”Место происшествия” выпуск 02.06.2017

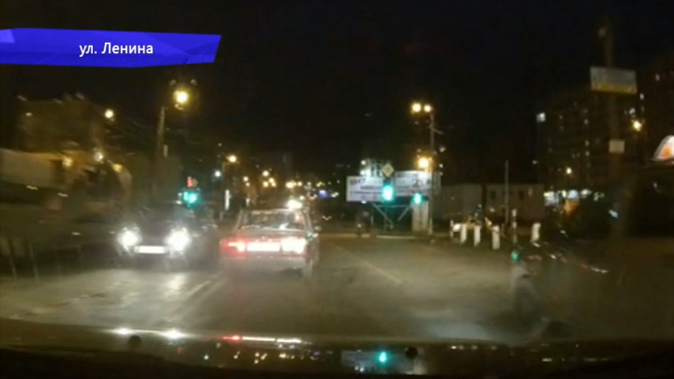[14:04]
На улице Ленина у классики на ходу отпало заднее колесо На повторе видно, колесо отлетело и едва не врезалось в велосипедиста В свою
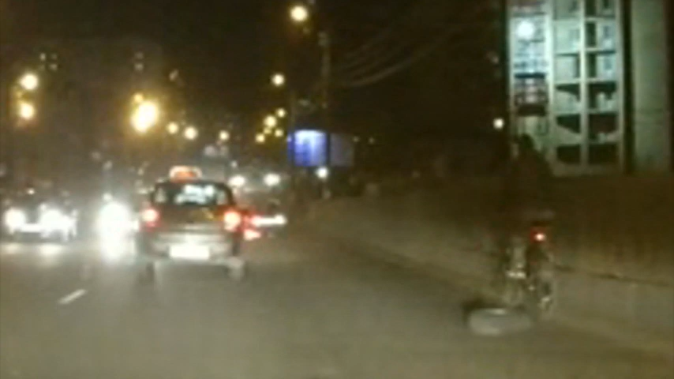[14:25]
очередь классика заискрилась и остановилась на обочине На Октябрьском проспекте автомобилисты наблюдали за странными маневрами водителя темного седана, который планировал повернуть налево